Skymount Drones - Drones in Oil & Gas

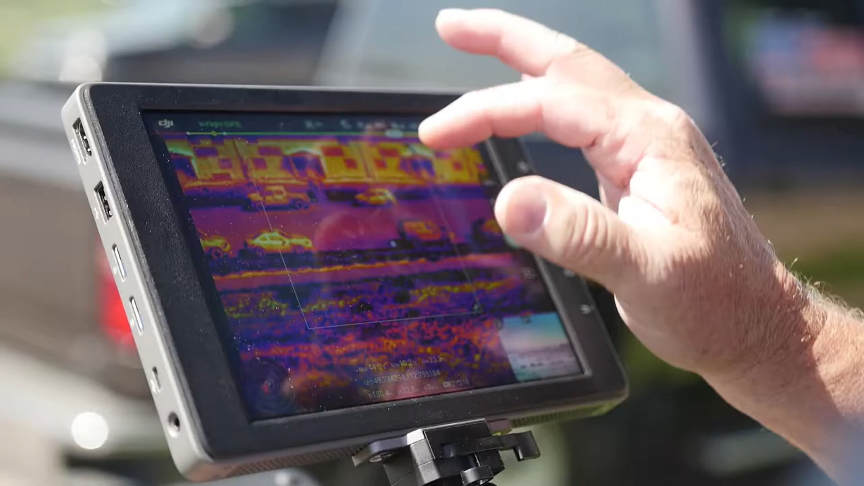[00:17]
He can walk up to your screen on the ground in a safe controlled area and see exactly what he's getting in the shot.
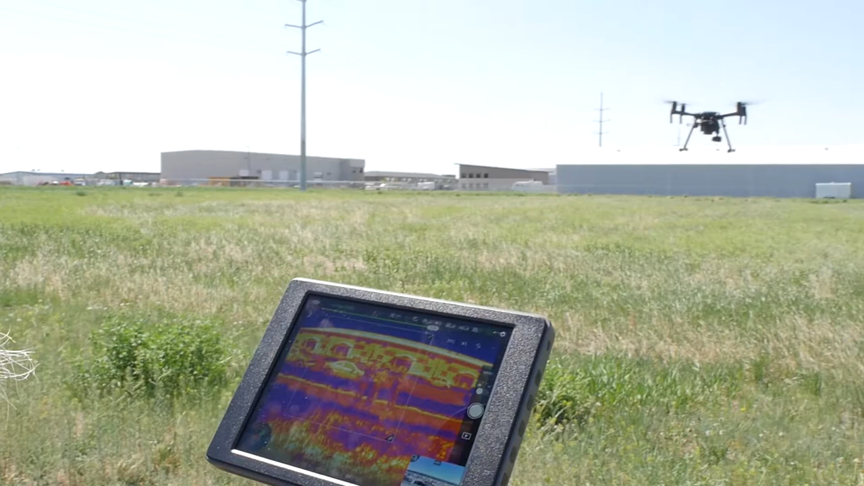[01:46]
It's FLIR cameras that we're flying right now.
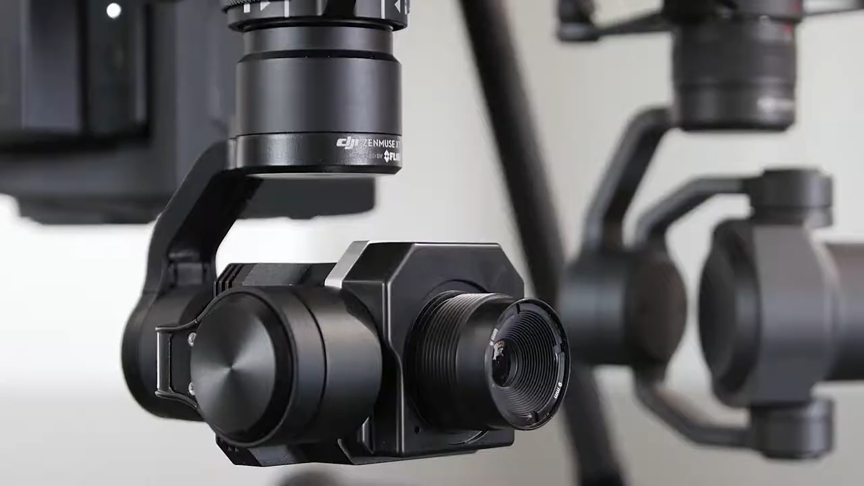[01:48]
You can get them in 9mm, 13mm. They're just an amazing camera.
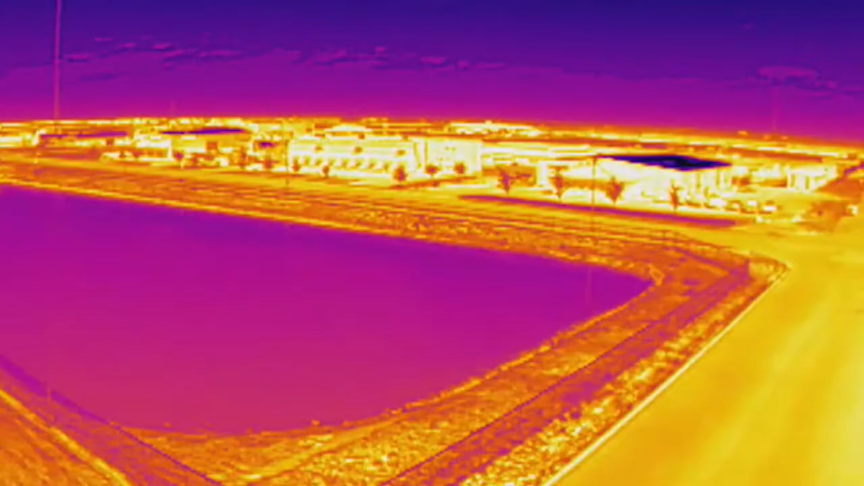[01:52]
They put out a huge amount of data and it's actually a camera that's
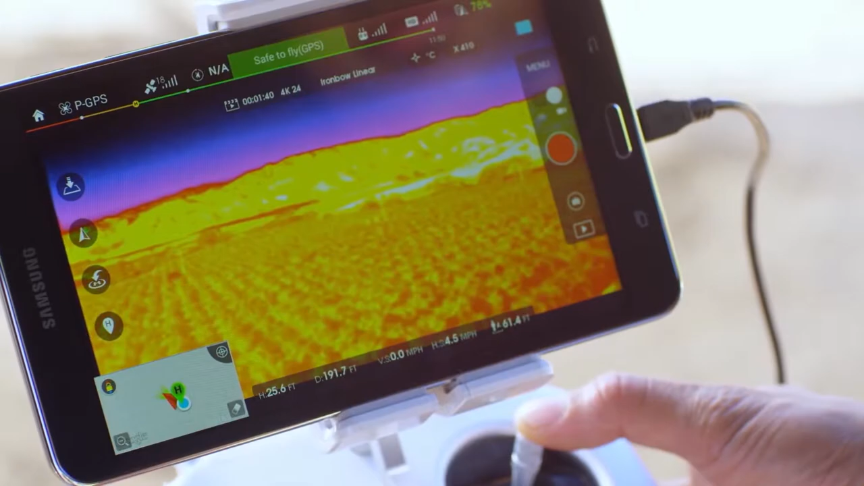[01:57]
good within
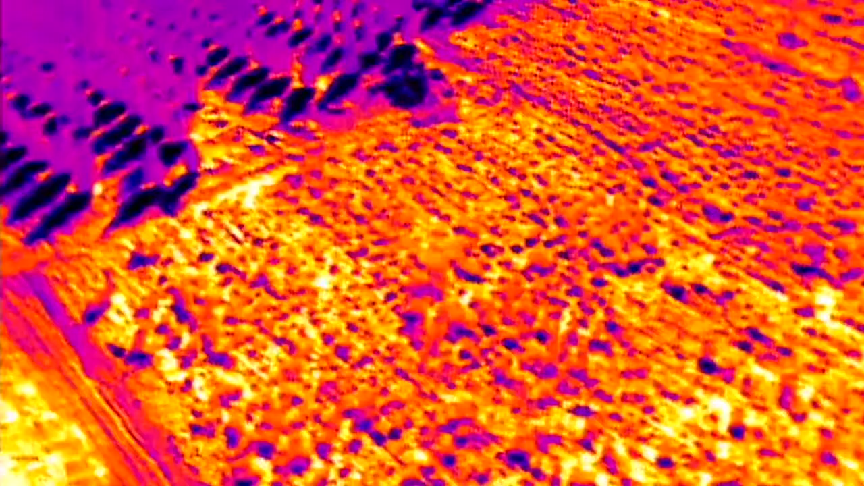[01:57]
250 feet at 0.9 of a degree.